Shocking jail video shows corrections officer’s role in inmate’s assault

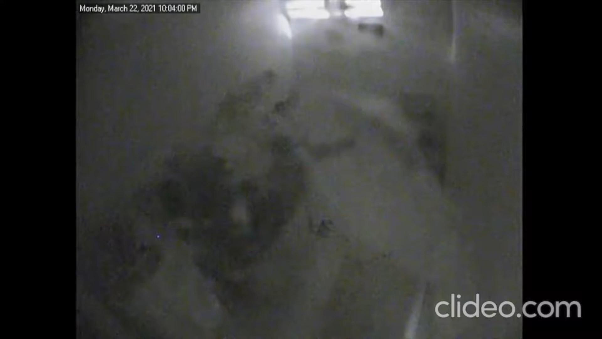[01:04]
Another camera inside the cell is partially concealed, but you can still see the first attacker now inside another man's cell. The police report says the attacker is a gang member and you can see him beating the other inmate,